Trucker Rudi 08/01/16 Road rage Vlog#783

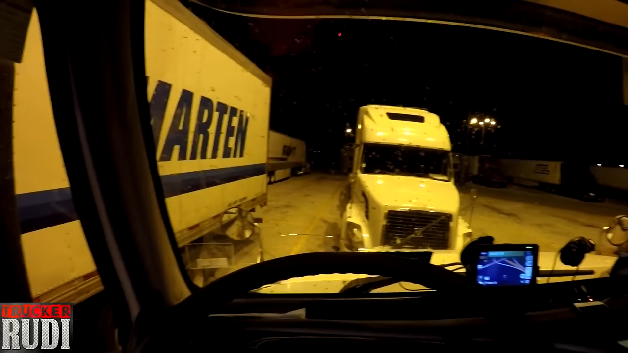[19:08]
there and everything there's lots of parking over here guys so uh yeah seems like this parking lot almost never fills